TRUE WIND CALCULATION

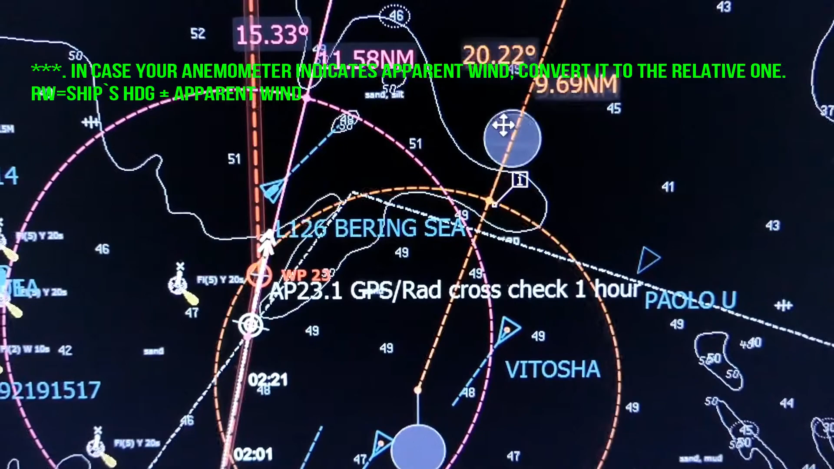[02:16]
And now we may see that the direction of relative wind is
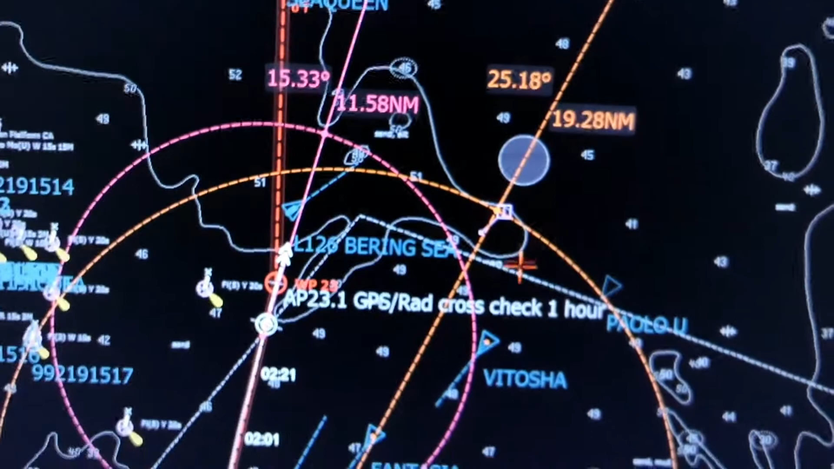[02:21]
25 degrees and the speed of water is 19 knots.
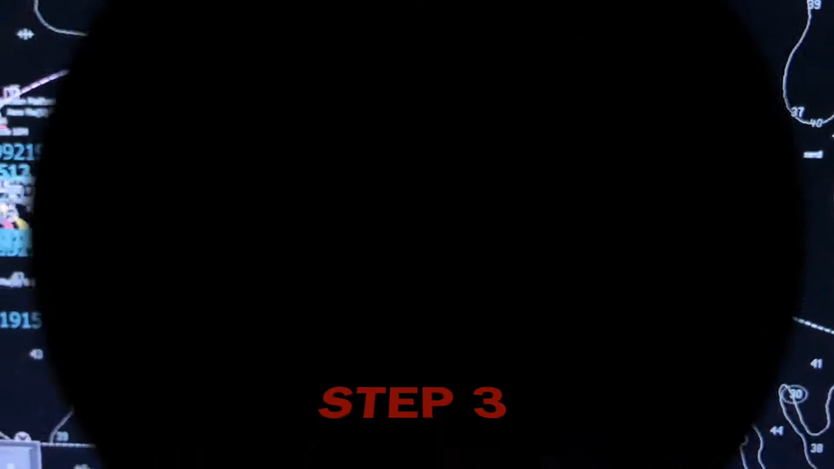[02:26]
The last step is to plot the true wind vector.
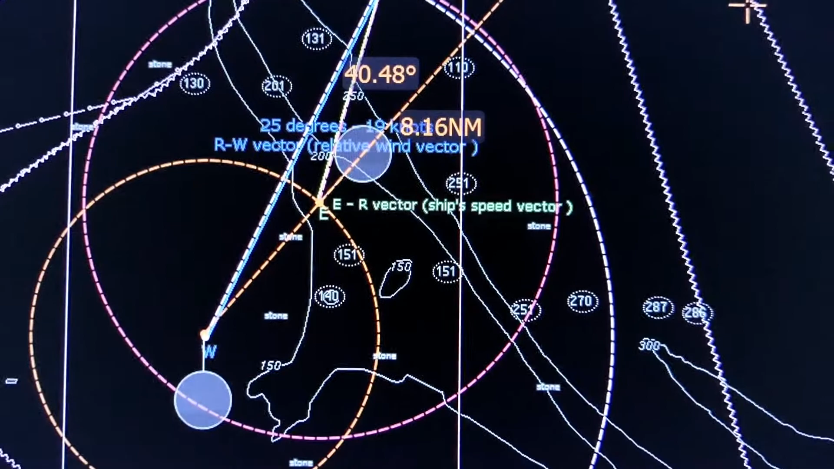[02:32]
To do it, you would have to plot the line starting at the beginning of the ship's speed vector
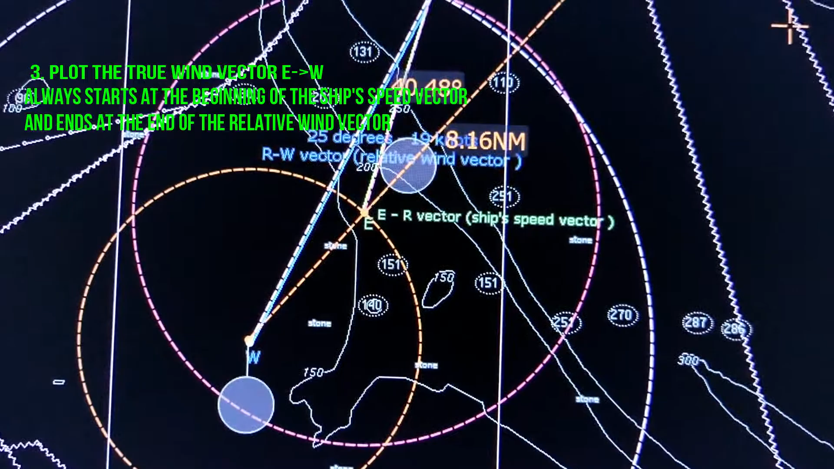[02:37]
and until it goes to the end of the relative wind vector.
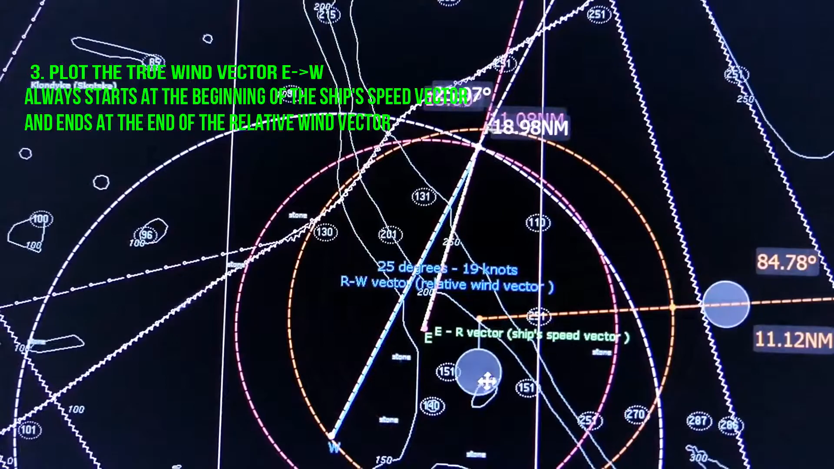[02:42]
So, we are connecting the start of the ship's speed vector with the end of the relative wind vector. It will be the direction and speed of the true wind vector.
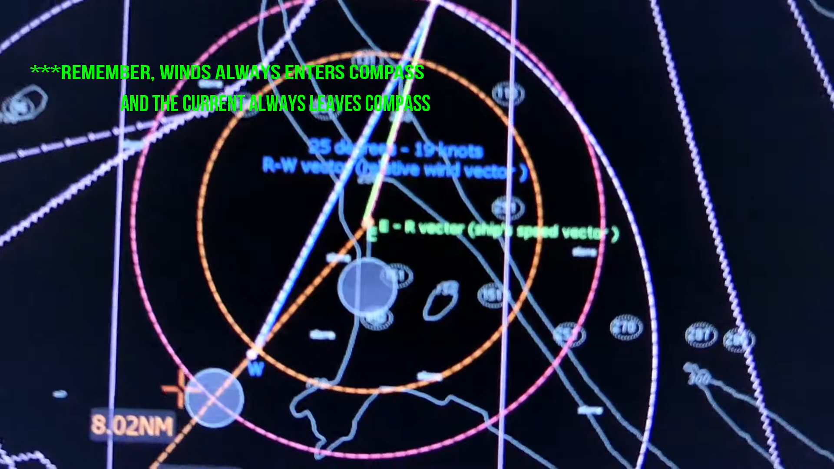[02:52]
And we can see that the direction of the true wind is 40.5 degrees and the speed is about 8 knots.